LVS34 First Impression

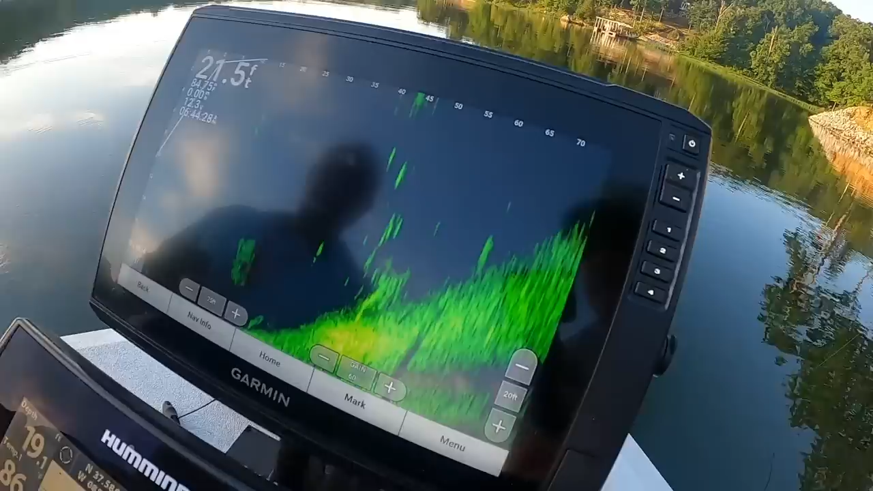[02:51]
separation of target 75 feet that's it we can see feet fish at 75 feet yeah and then the ability for it to cat look further out and actually identify fish so
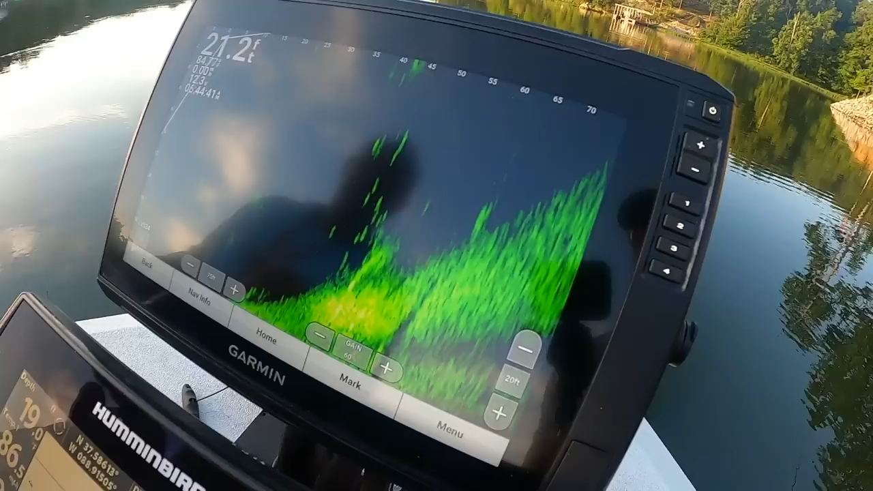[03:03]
clearly you know in terms of the range it's it's very good i think that the
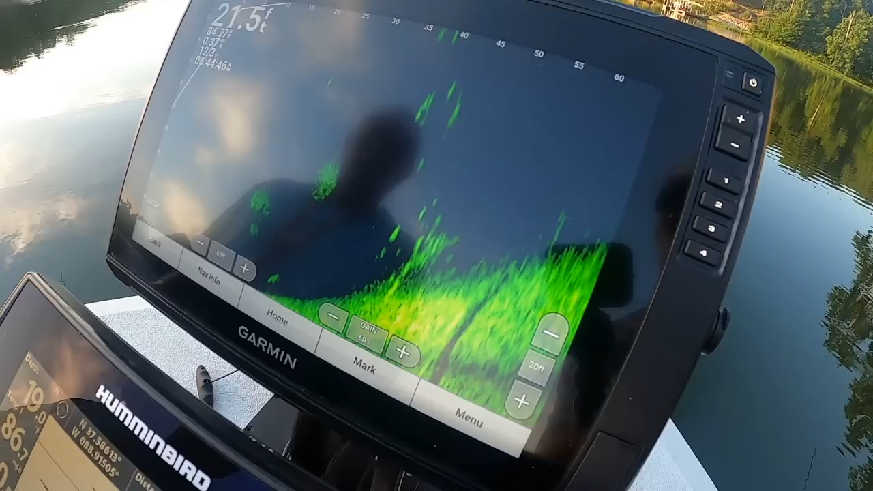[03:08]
the target separation up close and i'll show you that here shortly um looks looks great i like the palette he uses that's the palette i've been using um
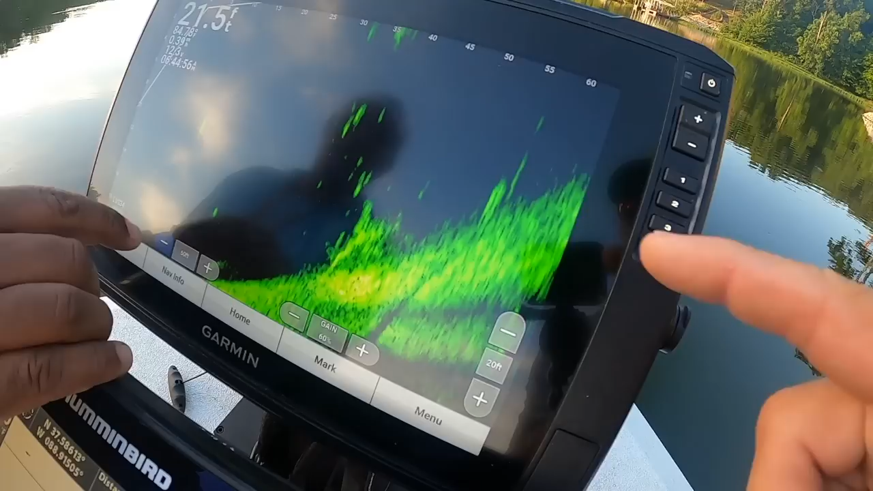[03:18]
On screen: depth 21.5 ft
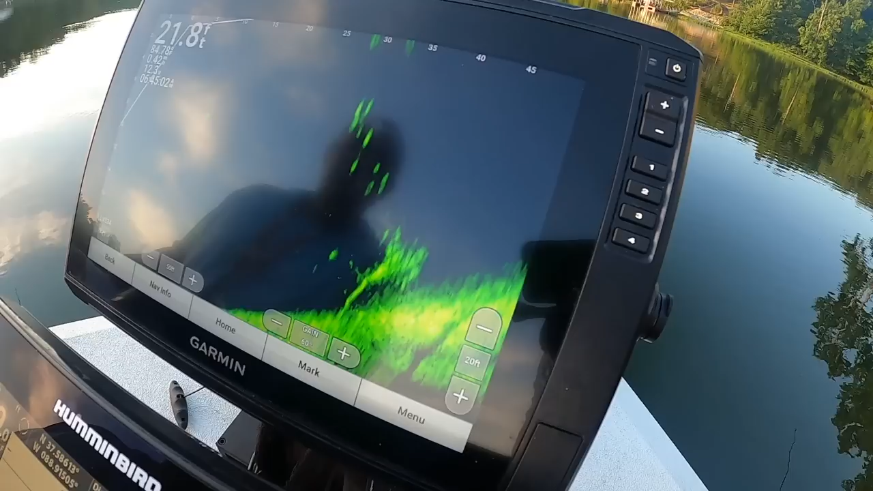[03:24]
On screen: depth 21.8 ft
this is at 50 feet that kind of gives you
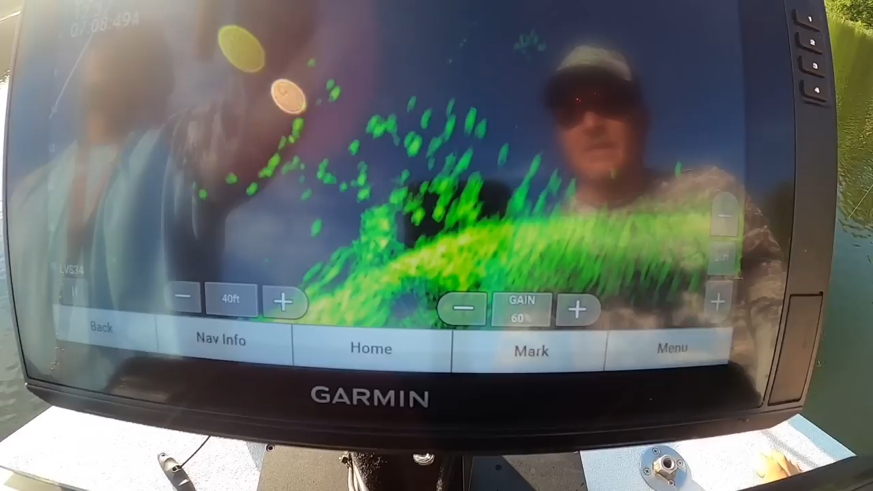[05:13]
is it worth upgrading from the lvs 32 i would i would probably say no that would be my opinion that's not a rip on the lvs 34 because i do think it is slightly better uh but at
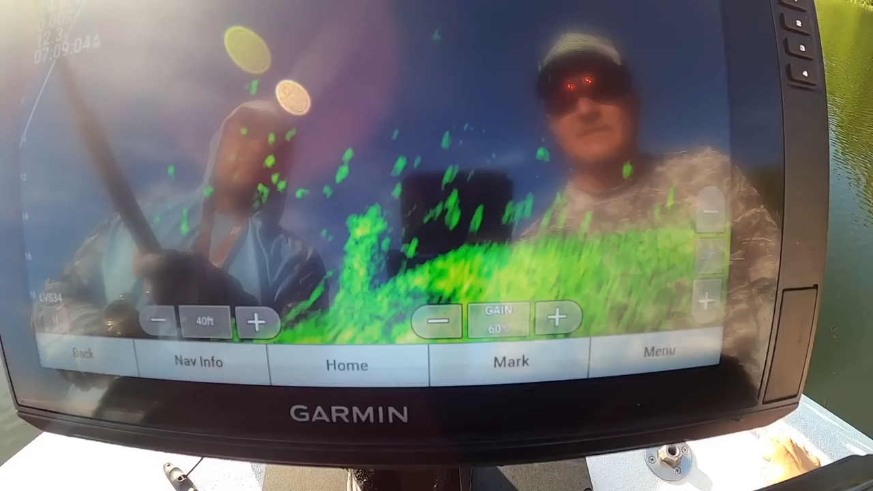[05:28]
the same time i don't know if it's worth spending a an extra grand to to get there it's two grand on the well well that's yeah the black box you got the black box yeah so i would just be buying the transducer which i believe is a either 1100 or something like that but look at that picture that picture is really good that's a extended out 40 um but is it night and day difference i'm gonna say no
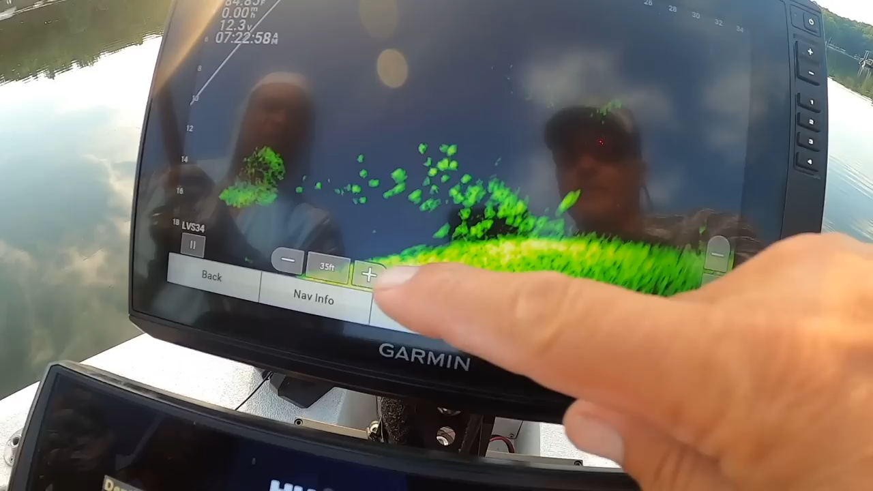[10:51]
it about the same i'd probably have it at that that would be my view in my
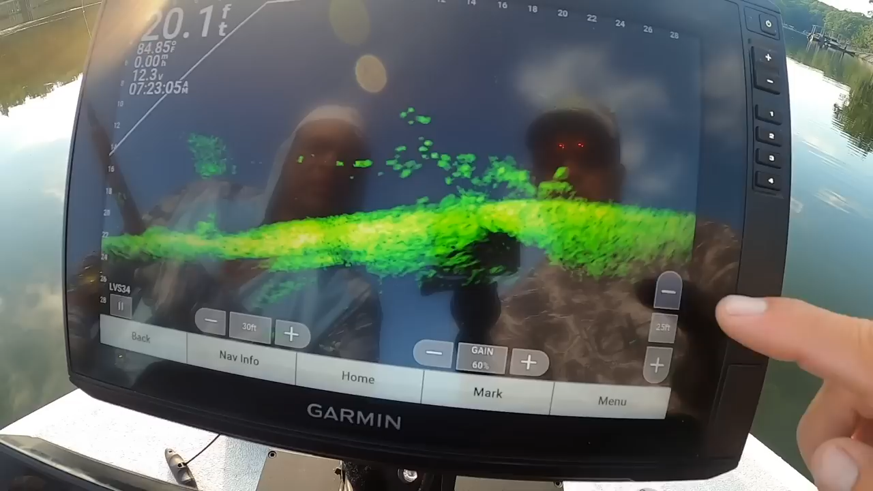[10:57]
On screen: depth 20.1 ft
boat mark takes advantage of the full screen which is the smart thing to do in my opinion
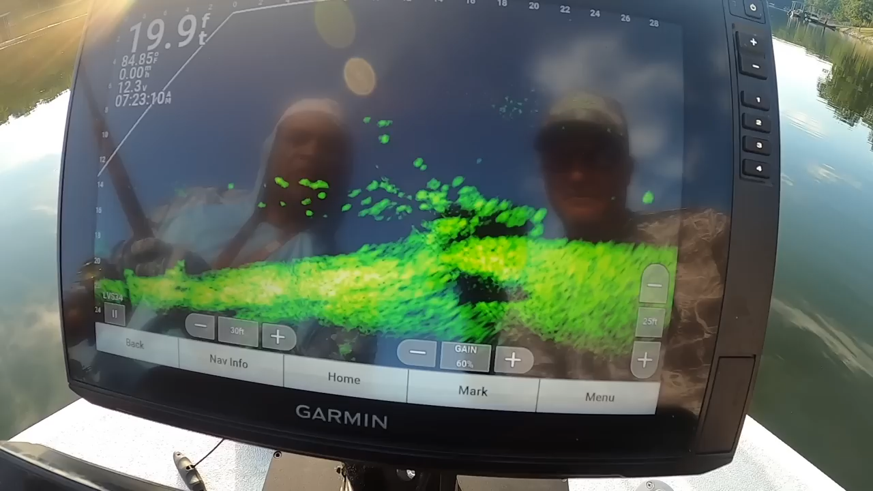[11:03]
On screen: depth 19.9 ft
but so just kind of getting an idea what it looks like but that's a good picture throw it in there let's show that jig off see if it's uh let's see where the identity is drugged so he's just a little offline
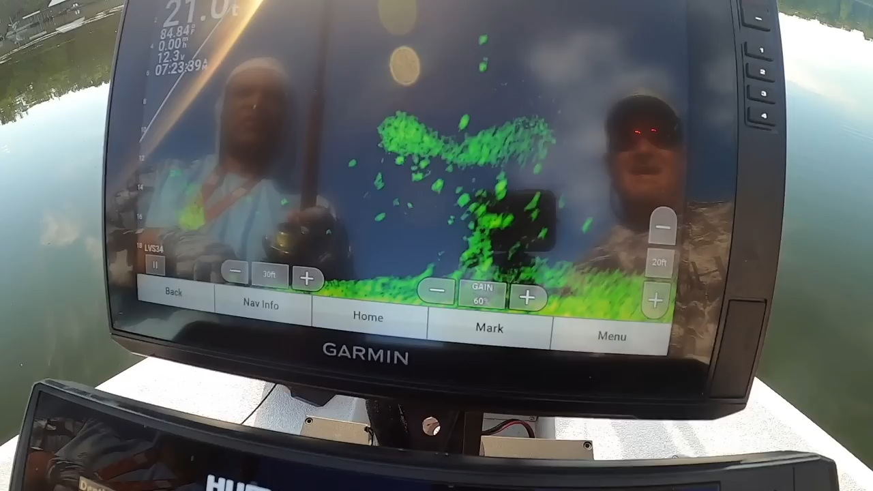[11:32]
line is super super important as we all know because there's even a variance if you think you are online um i believe it's about two feet i don't know what the number is but you can think you're right online but you can still be missing that's a pretty good pretty good drop
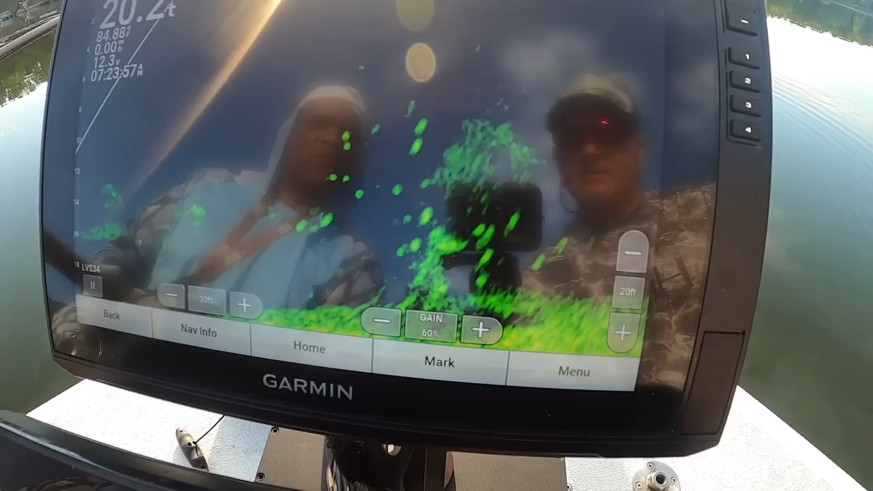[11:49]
there it comes right through it